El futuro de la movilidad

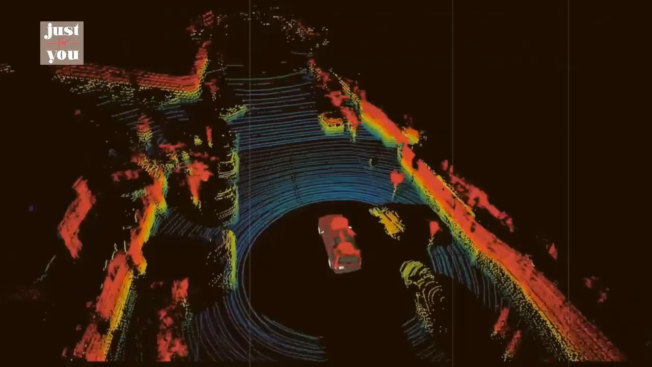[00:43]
Las computadoras ahora saben exactamente dónde está el vehículo en centímetros o incluso milímetros. Mucho más preciso de lo necesario.
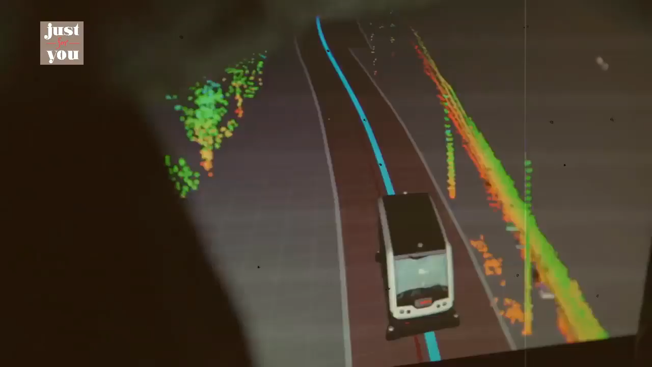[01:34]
En este vehículo, los sensores están sobrecargados a causa de un automóvil estacionado a un lado.